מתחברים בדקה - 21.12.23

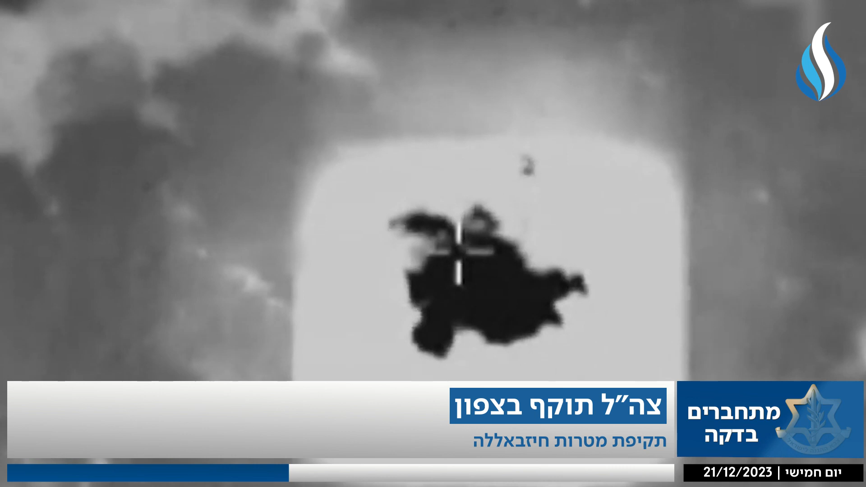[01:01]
מבנה צבאי, עמדות שיגור, מפקדה מבצעית ומחסן אמצעי לחימה של חיזבאללה
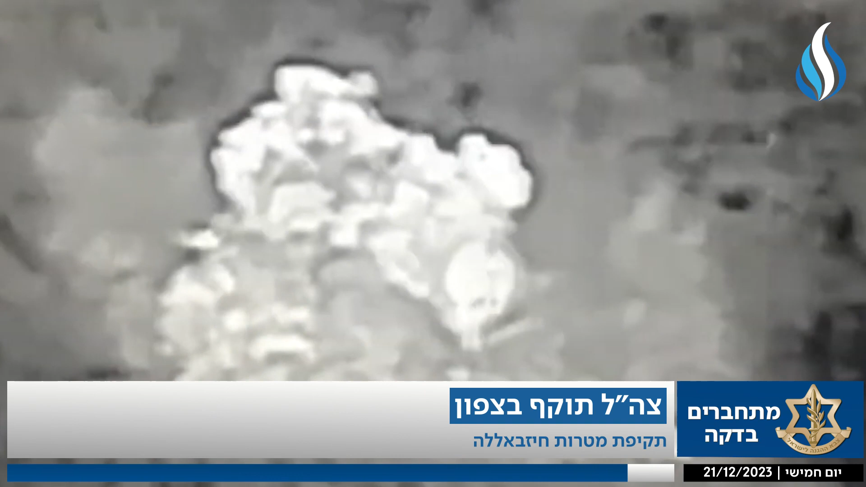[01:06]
בשטח לבנון כוחות צלזי ומספר מחבלים שהתקרבו לגדר המערכת משטח לבנון
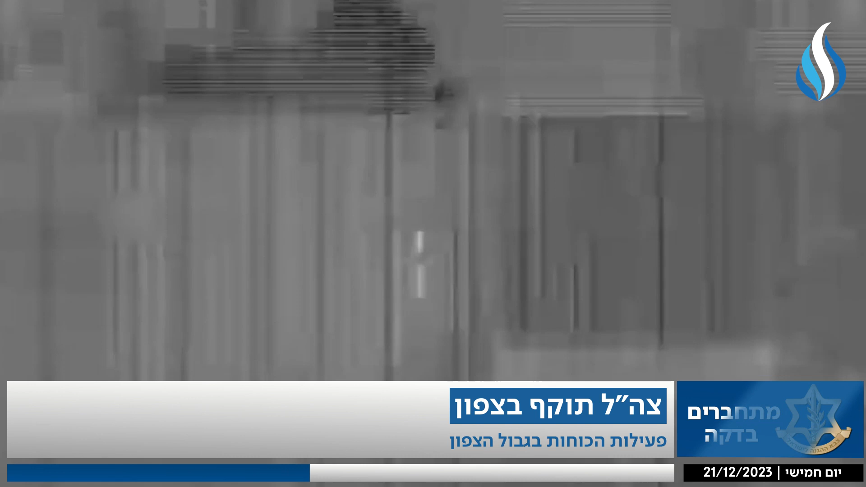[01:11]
לאורך הגבול במרחב מטולה הכוח ירה לאברהם? זוהו פגיעות אמש קיים הרמטכה להערכת מצב בסיור בגבול לבנון